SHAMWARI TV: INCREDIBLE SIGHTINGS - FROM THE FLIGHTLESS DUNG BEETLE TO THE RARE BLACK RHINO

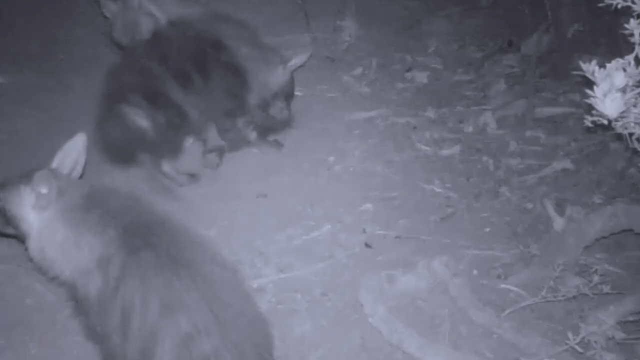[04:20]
When we see the puppies, the cubs play here in front of the camera,
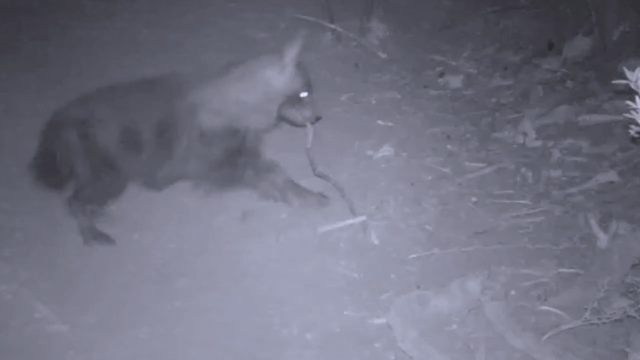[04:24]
it is tossing stuff like horns around, but it's just like a dog. They also have that playful nature where they roll around and they annoy mum. You can really see she's just lying there and they're just all over her.
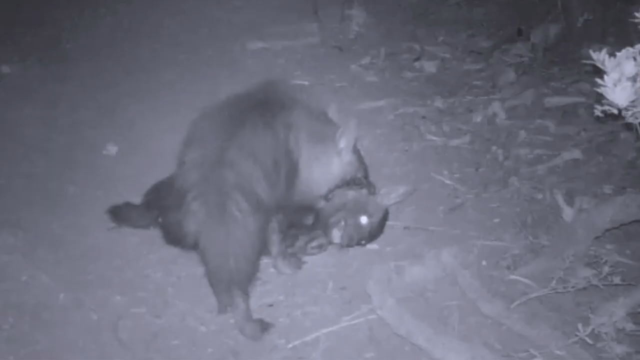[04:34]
And Cindy, tell me, what research are you getting from this? Is there stuff that we obviously, as a conservation body, always keen to contribute to data and information that goes out? So what's the point of all the research that goes on here?
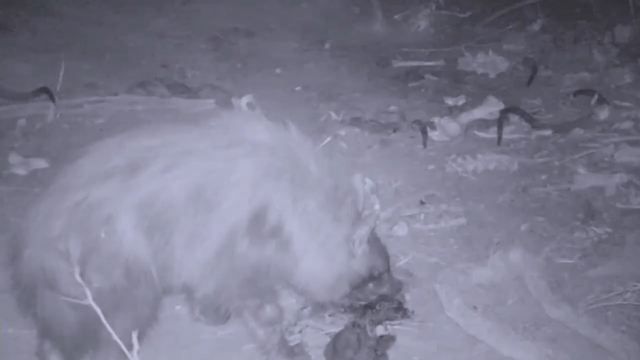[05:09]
It shows that we've got a really healthy population of brown hyena,
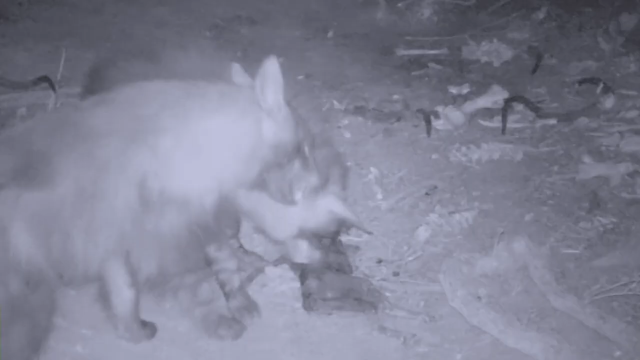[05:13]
just with the amount of pastings, the amount of scat sites, and through camera trapping, picking up where they move on the reserve.